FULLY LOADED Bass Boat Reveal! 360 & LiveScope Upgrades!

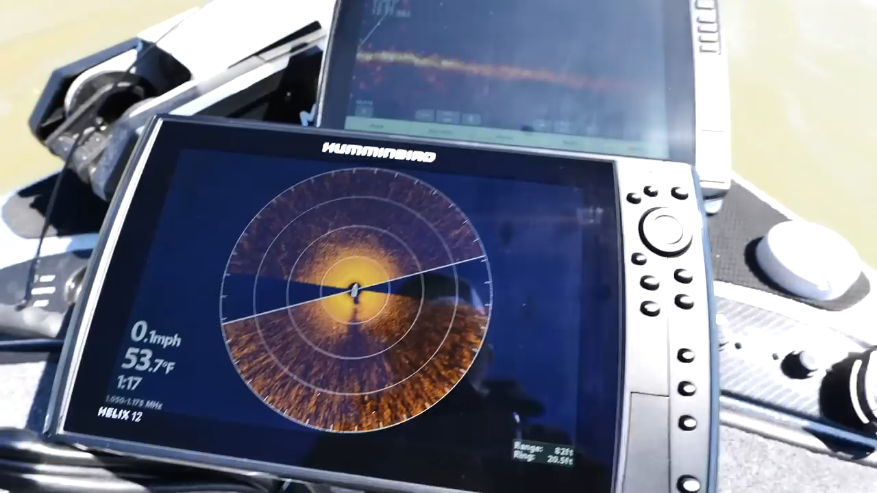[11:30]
On screen: water 53.7°F, speed 0.1 mph
So this is my first look at 360. Maybe it's some of yours first look. And we got the Livescope running right now, which, you know, to me, I haven't learned the 360 yet,
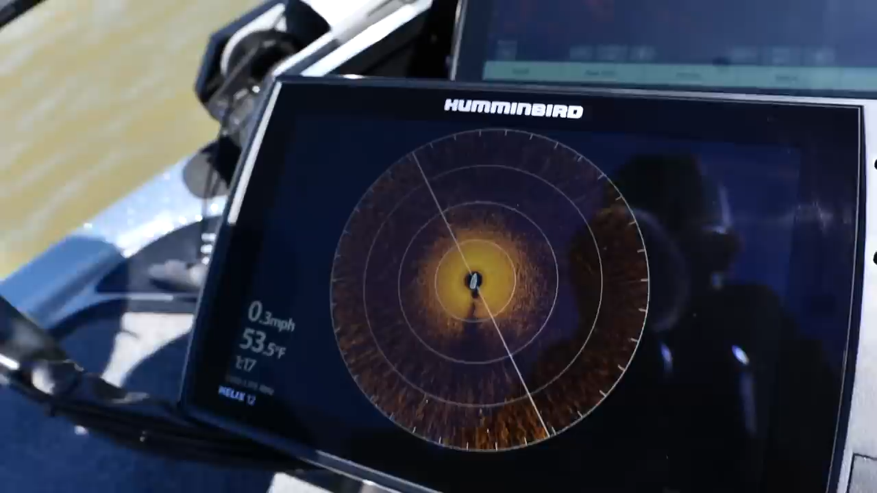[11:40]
On screen: water 53.5°F, speed 0.3 mph
but Livescope I know, and it's pretty apparent.
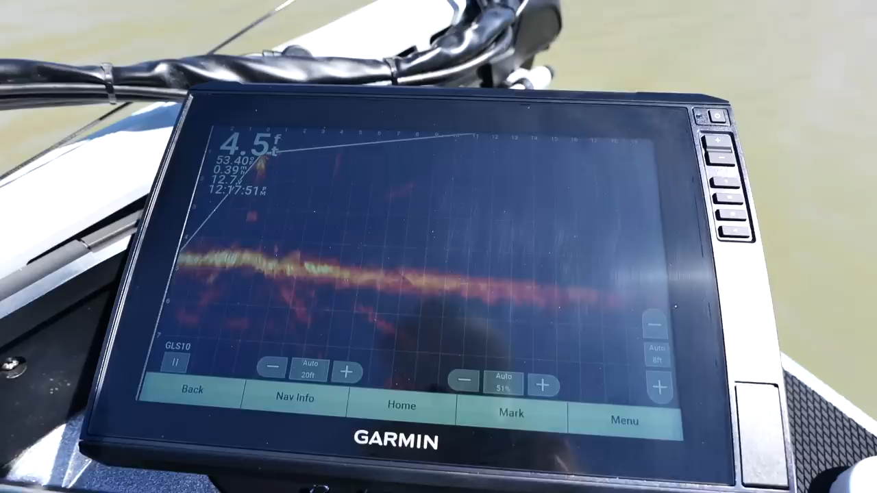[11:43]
I mean, you're literally looking live when you see a fish. It's instant.
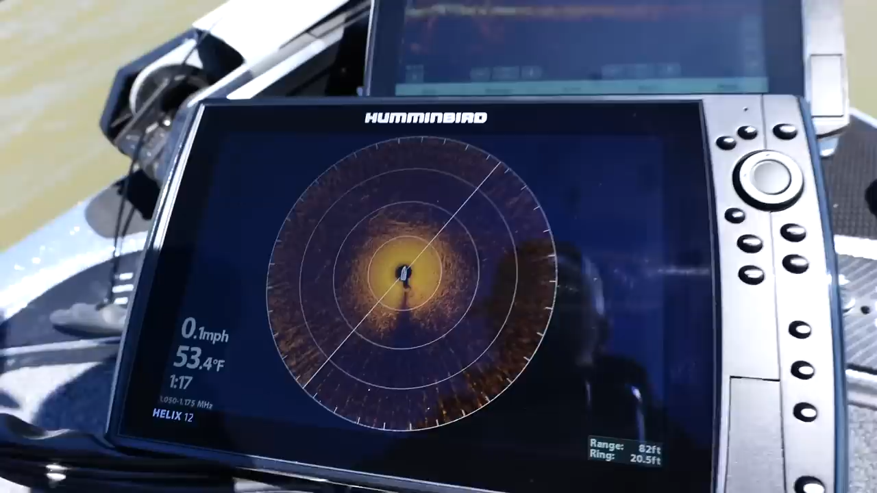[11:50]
On screen: water 53.4°F, speed 0.1 mph
This is actually not instant. It's got a little bit of a delay. It's like a radar. So it goes around, and it'll get those images, and it'll refresh when that line ticks back.
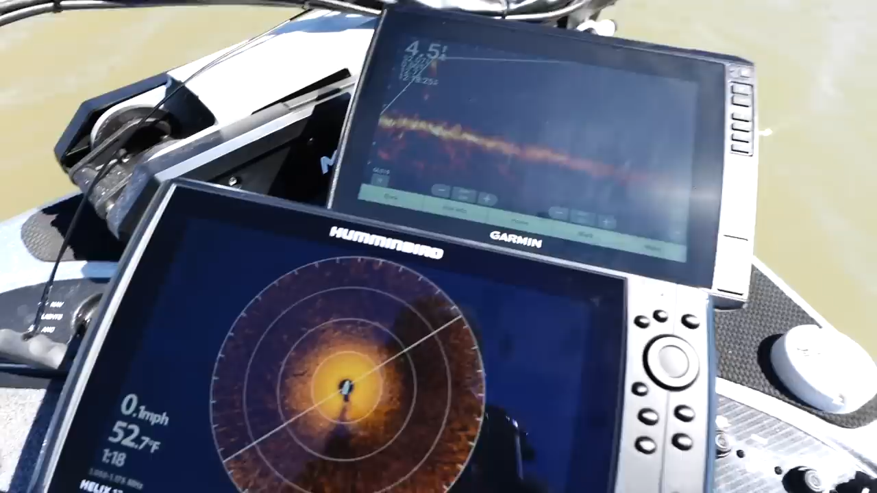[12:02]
On screen: water 52.7°F, speed 0.1 mph
I mean, I'm not completely sure what I am looking at yet. How far is this thing going out? I need some numbers here, like the o'clocks.
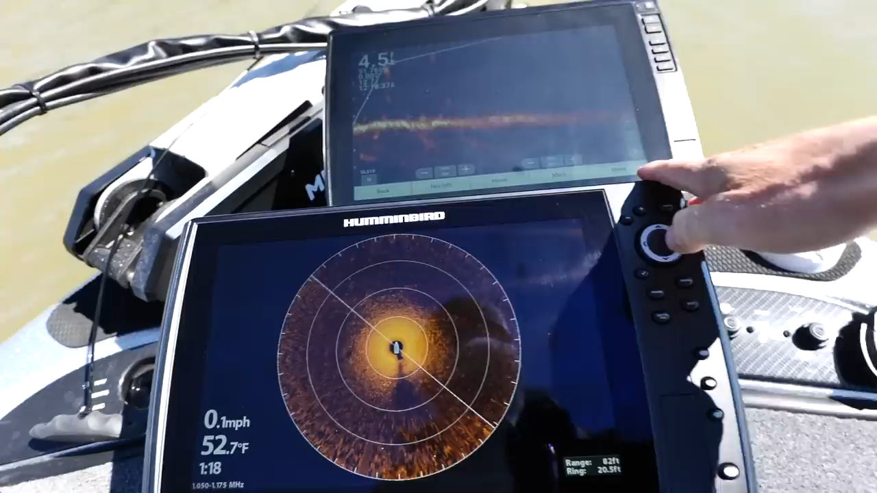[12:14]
On screen: water 52.7°F, speed 0.1 mph
Where's high noon? Where do I know I need to cast?
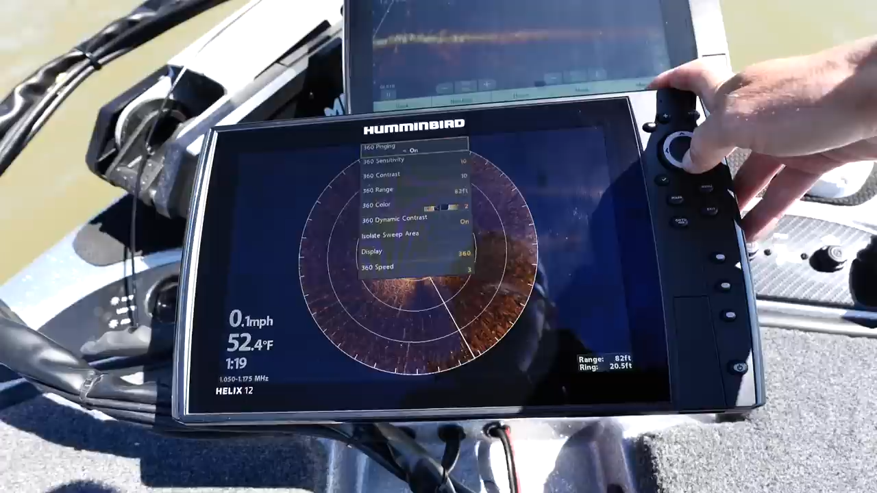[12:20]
On screen: water 52.4°F, speed 0.1 mph
Pinging, contrast, range, color, isolate, sweep area, display speed. Okay, here we go. We're just going to crank that up. Oh, wait, she's getting a little blurry here.
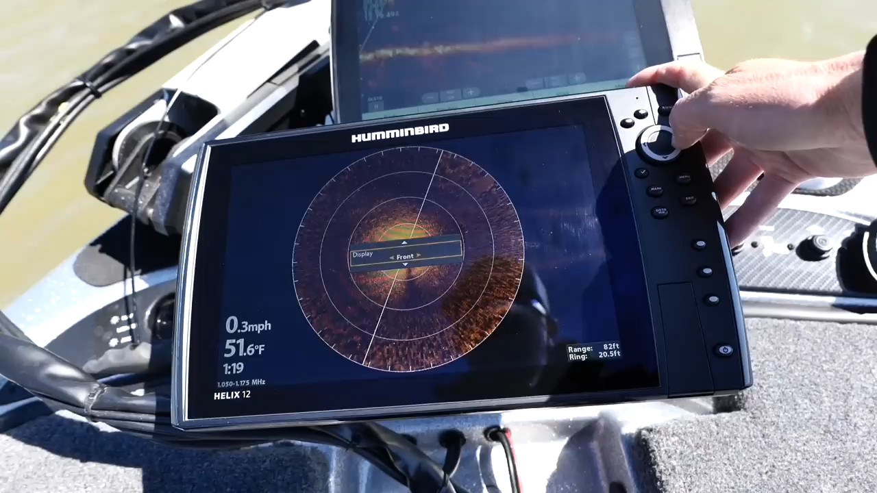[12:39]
On screen: water 51.6°F, speed 0.3 mph
Front. Okay, so we can just go with the front view here.
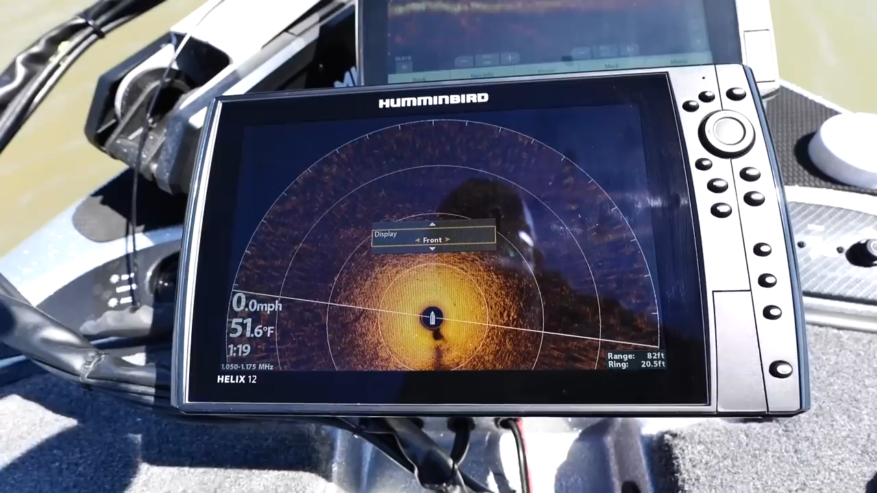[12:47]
On screen: water 51.6°F, speed 0.0 mph
I like that a little better. I mean, you're basically looking 180.
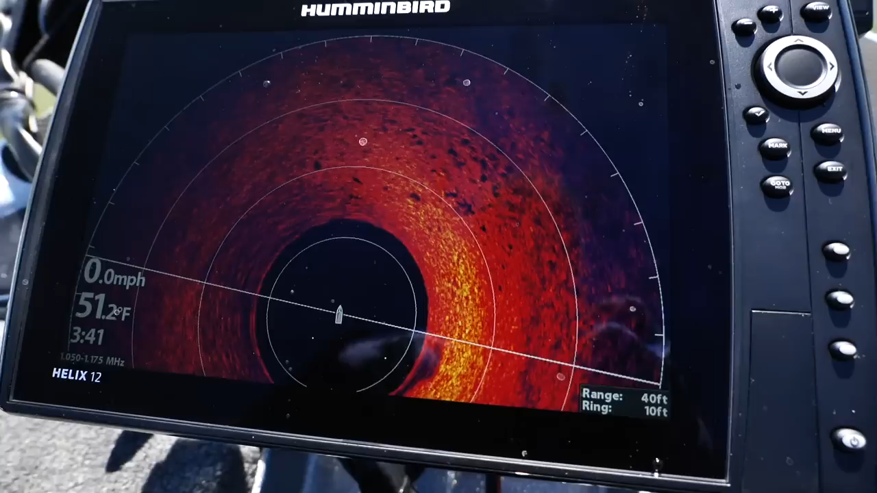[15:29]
On screen: water 51.2°F, speed 0.0 mph
I like it. I do like it. And I have been able to see quite a few fish on it.
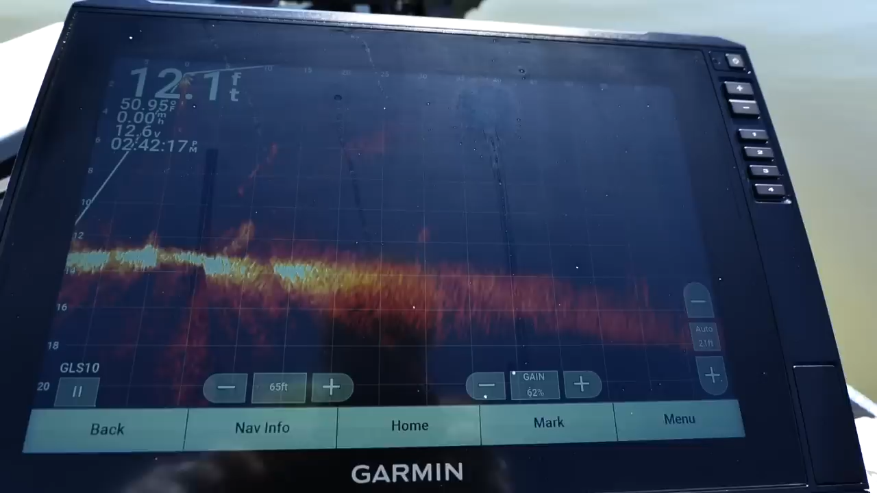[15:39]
On screen: depth 12.1 ft
There's the old boy right there on Livescope. See, when that's moving around, we lose picture, lose sight of the fish or the structure or whatever it is. Man, there's fish crawling around on this point. Movement. Love to see it. But this keeps a solid picture. So the 360 puck, just it doesn't move. So you get to keep the picture
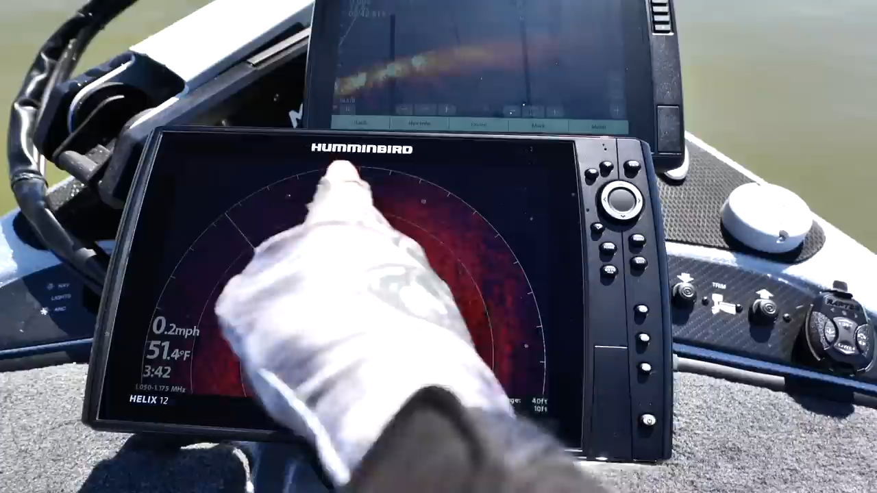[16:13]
On screen: water 51.4°F, speed 0.2 mph
on your screen and know if the fish are moving. So every time it rotates, you'll see if the fish are moving or the rock that you're looking at, if it's, you know, a little bit over here or whatever.
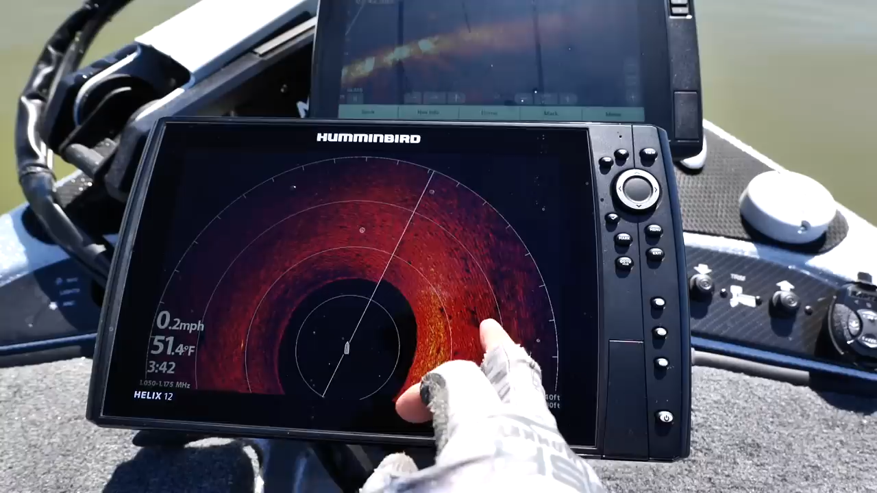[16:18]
On screen: water 51.4°F, speed 0.2 mph
But I love the shadows that it casts on the rocks.
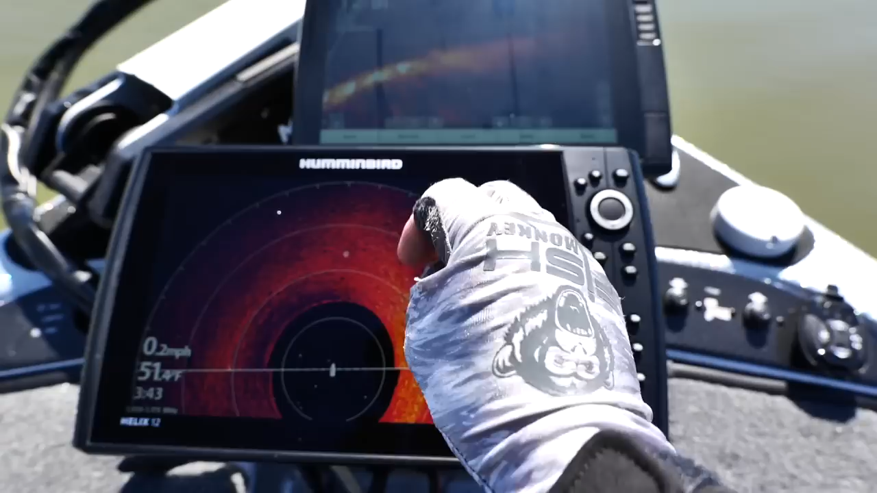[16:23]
On screen: speed 0.2 mph
You can see the good types of cover.
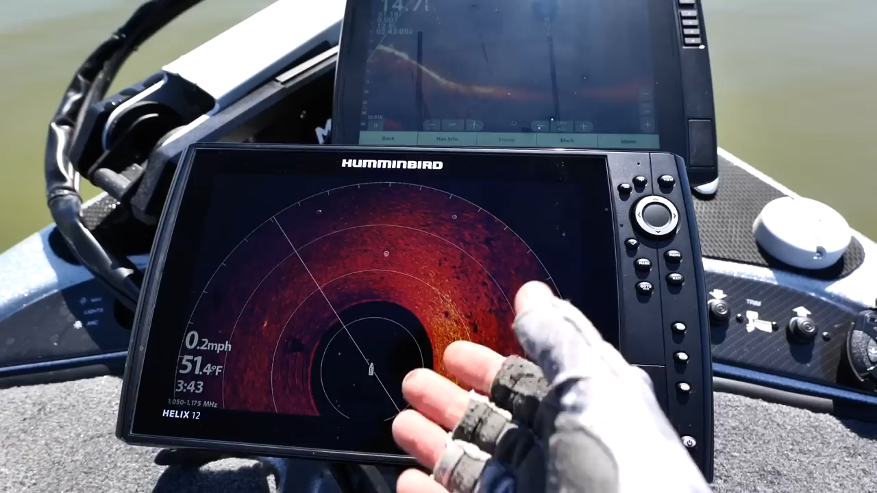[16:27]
On screen: water 51.4°F, speed 0.2 mph
I've seen some submerged cables, other types of cover on here. It shows up pretty well. I took it down to about 40 feet, so it's a real nice little picture. Let's see if I can bump that up just a hair.
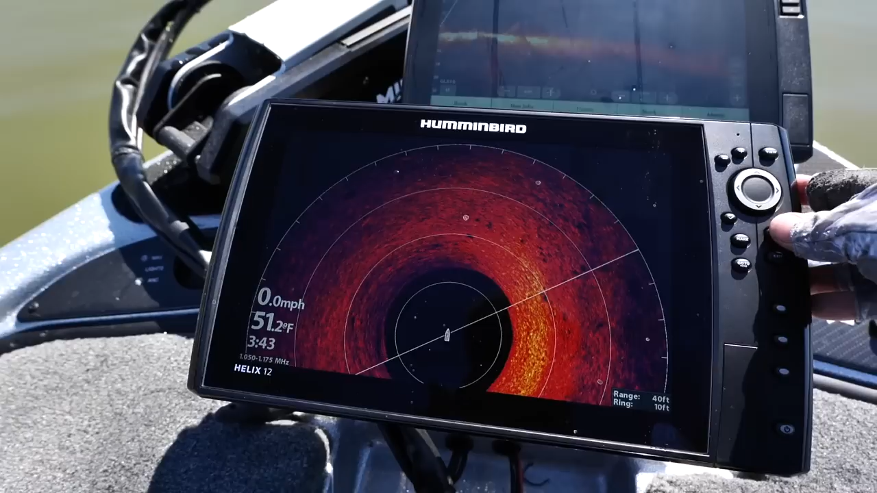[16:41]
On screen: water 51.2°F, speed 0.0 mph
Just a hair.
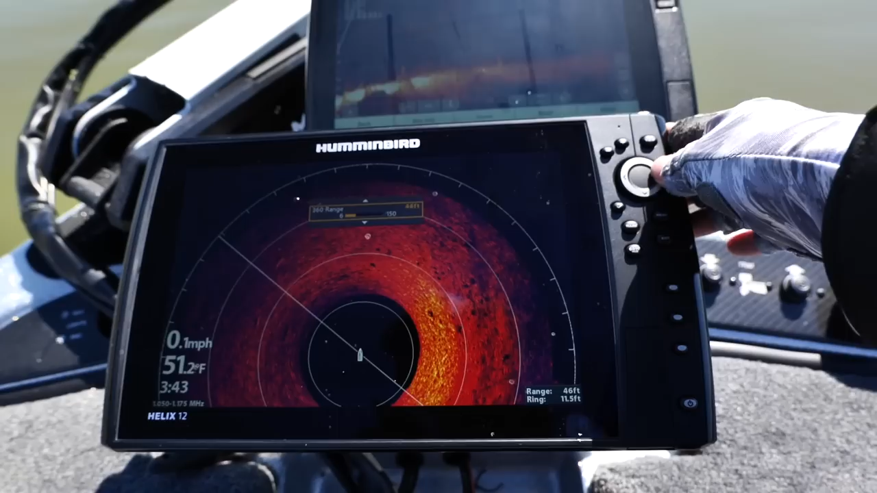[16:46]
On screen: water 51.2°F, speed 0.1 mph
See what's going on all the way out here. Oh, 50 feet.